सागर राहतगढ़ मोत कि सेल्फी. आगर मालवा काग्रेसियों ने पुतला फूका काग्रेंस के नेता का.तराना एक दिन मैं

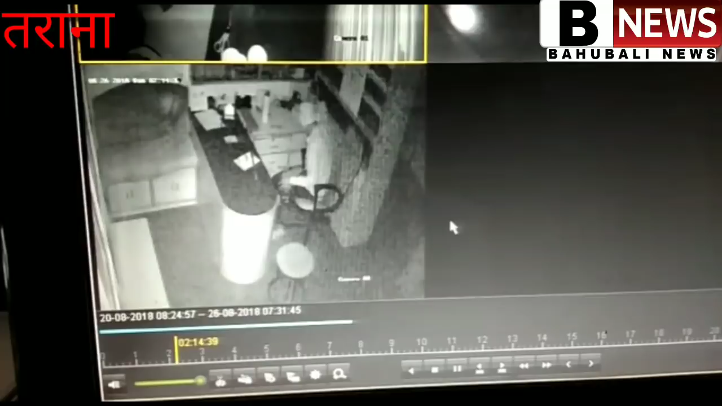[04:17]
3:45 पर बस स्टैंड स्थित नगर पर नगर का प्रतिष्ठित मेडिकल स्टोर अमर मेडिकल का शटर
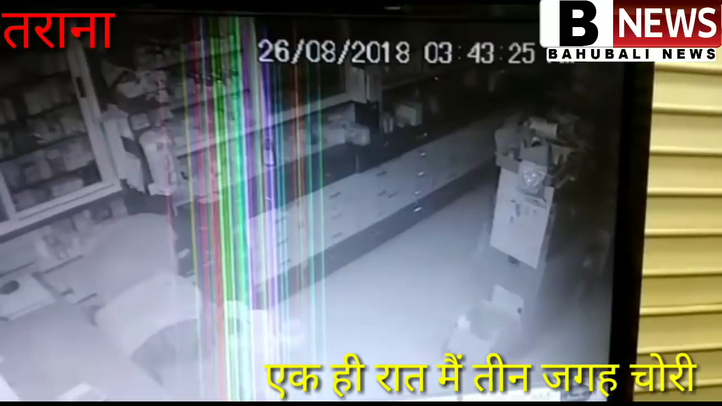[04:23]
का ताला तोड़ा और 7 मिनट में राशि ले उड़े चोर। चोरों की वारदात कैमरे में कैद हो गई, चोरी हो रही है, 5वीं वारदात है। फिलहाल पुलिस ने मौके पर पहुंचकर जांच प्रारंभ कर दी है। फुटेज के आधार पर चोरों को तलाश जारी है। तराना से कल्याण सिंह तोमर की रिपोर्ट।